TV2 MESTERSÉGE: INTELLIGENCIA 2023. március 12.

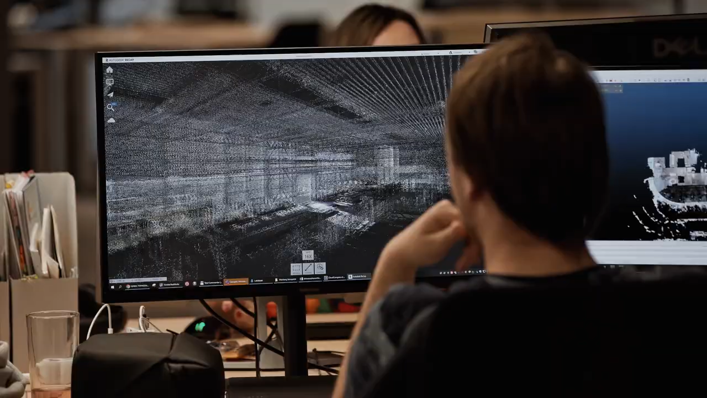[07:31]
Itt az történik, hogy az épületeinkről létrehozunk egy digitális másolatot.
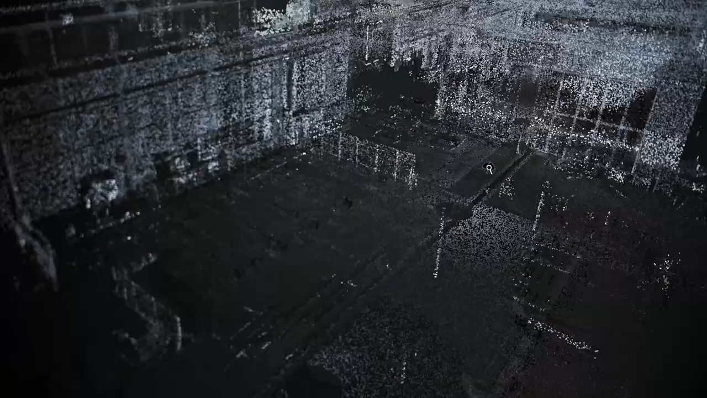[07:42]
Arra jó, hogy nagyon könnyen megtaláljuk benne az egyedi elemeket,
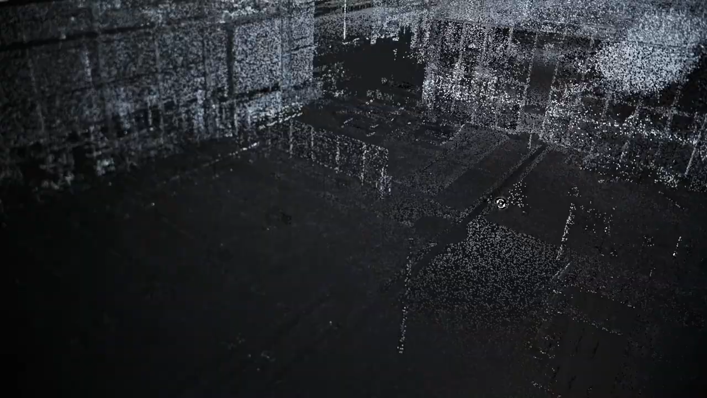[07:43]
az ajtókat, ablakokat, lámpákat,
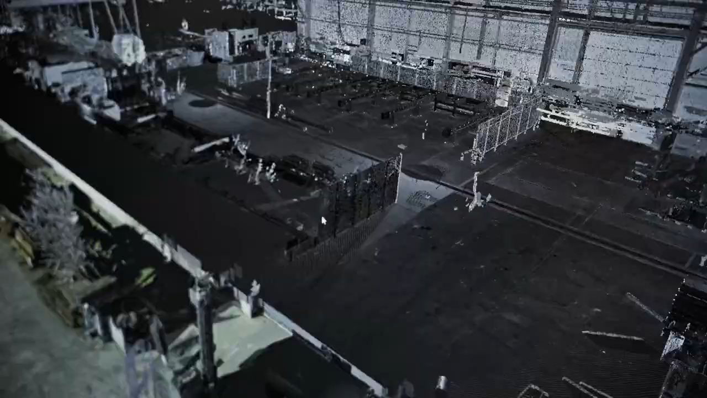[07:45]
és hogyha rákattintunk,
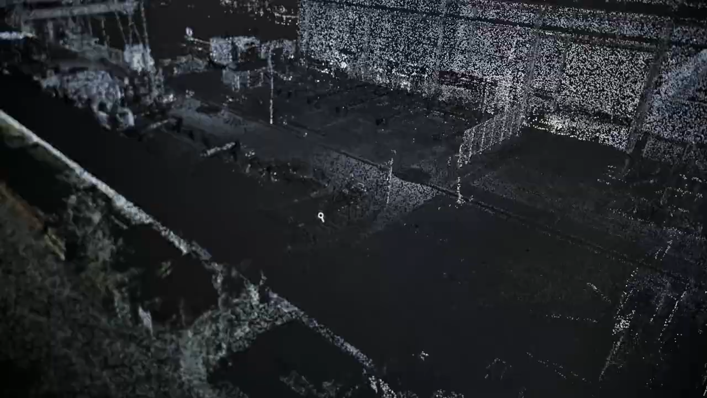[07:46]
hozzáférünk az információ részéhez, hogy ezt kitől vettük, mennyi garancia van rá, és egyébként tudjuk ezt használni.